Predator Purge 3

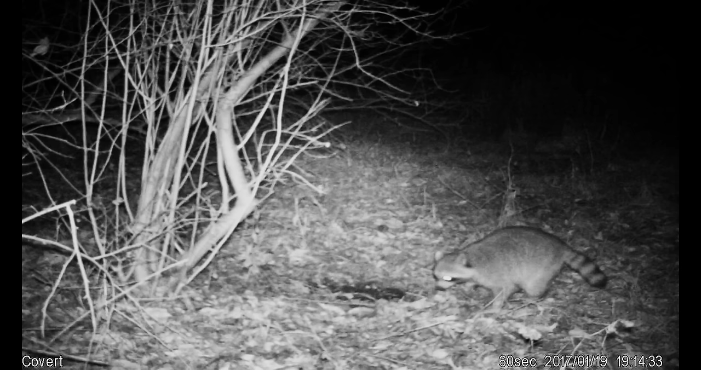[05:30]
They're dirty thieves. And the predators who roam the night have intrigued me for many decades. And before the trail camera, I was puzzled at their ways
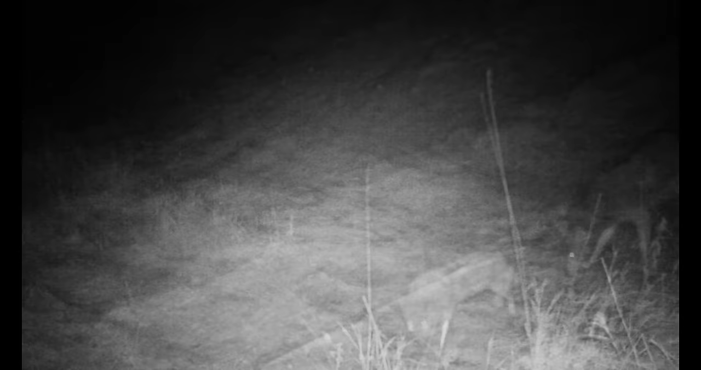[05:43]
and blind to their nocturnal characteristics. That has changed. Join me as I hone my skills at catching him as he travels beneath the light of the moon.
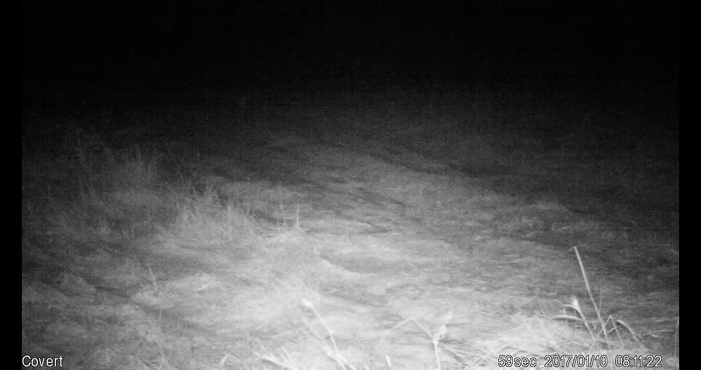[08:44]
The first dog to appear smells the odor of his slain comrade and wisely moves on. The longer he tarries, the greater his danger becomes. Still, methodically, he scans the scene for clues to danger.
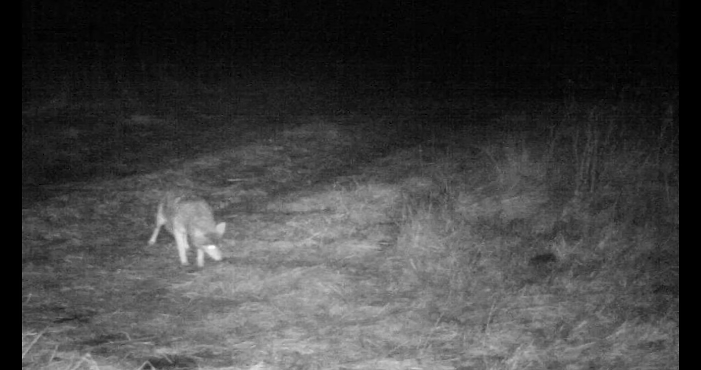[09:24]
If I've left a clue or the slightest odor at the set, he will find it. Yet the pungent smell of the earlier catch lures him closer to his doom.
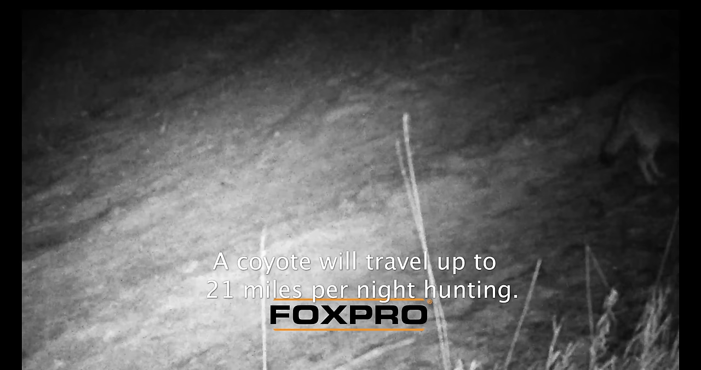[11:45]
One recognizes it's a trap, but the other is not so wise. At first, he straddles the trap. And somehow, avoids death. But eventually, death will smile on us all.
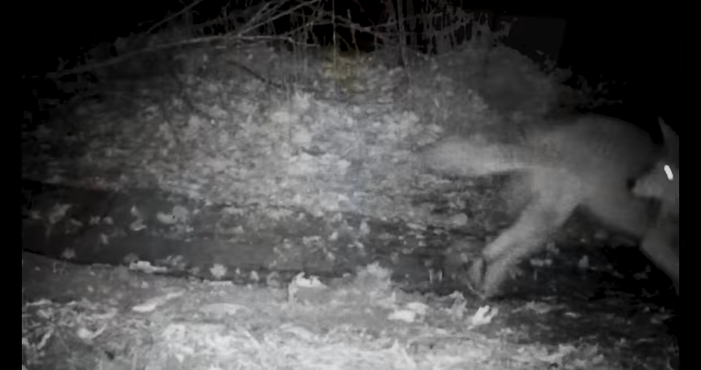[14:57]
There he is. Real feathers too, boys.